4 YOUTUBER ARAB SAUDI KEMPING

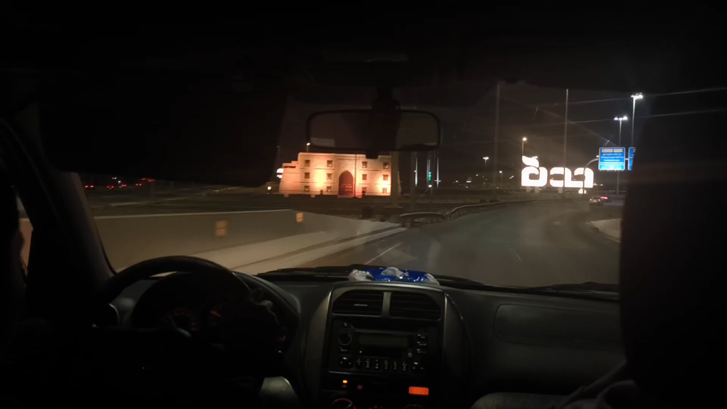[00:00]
kita udah di perjalanan nih tuh. Oh, Jeddah.
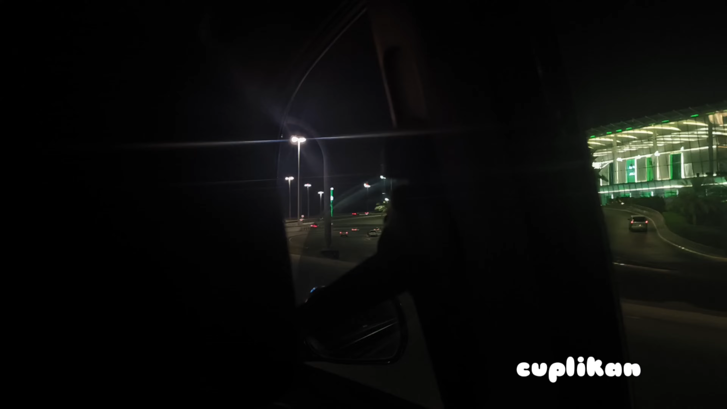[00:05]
Biasa ya melewati Arab Mall tuh.